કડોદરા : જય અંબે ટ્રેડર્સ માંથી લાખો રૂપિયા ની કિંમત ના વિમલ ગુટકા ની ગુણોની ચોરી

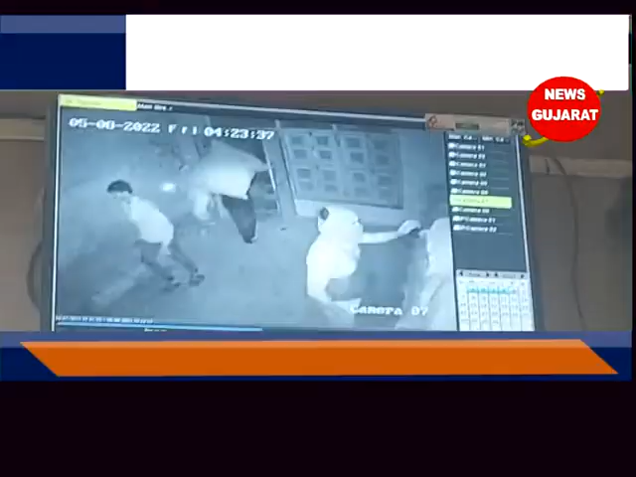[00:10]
सुराचिला मा तसकर राच वतावत रह्योश अने बेखो फ्रिते
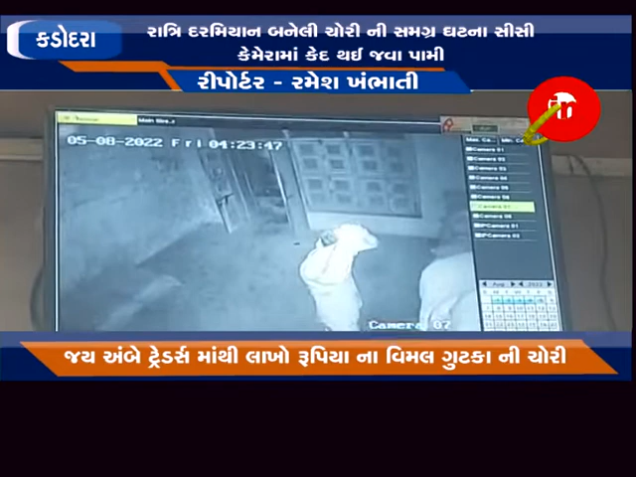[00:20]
लाखो नी मातरा मा चूरी करी ने चूरों पोलिस ने खुल पढ़कार आपी ने गया शुटी वदू एक चूरी नी खटना सामे आवती हुए तेम कडूद्रा नजी काविल चाई अम्बे ट्रेडर्स मा तसक कडूद्रा टक्या आता
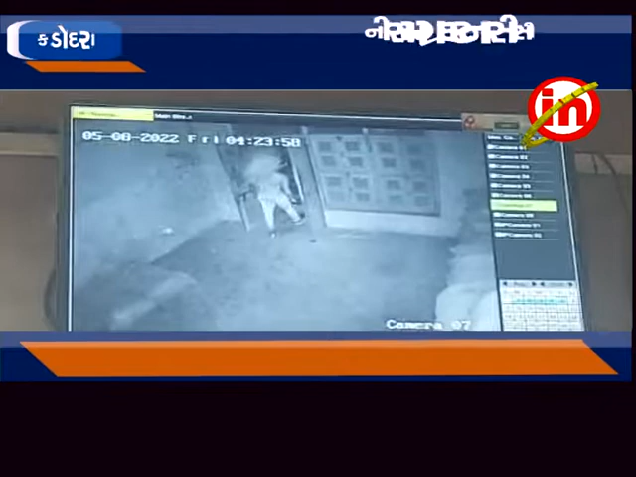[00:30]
जो के तेया एक मौच में ने प्रतिकार करता दने बंधक बनावी उम्भेड कावनी सीमा मुकी गया था तसकरों गोड़ा उनमा मुकेल 42 जिकले विमल नी गुणों नी चूरी करी ने फरार थे गया था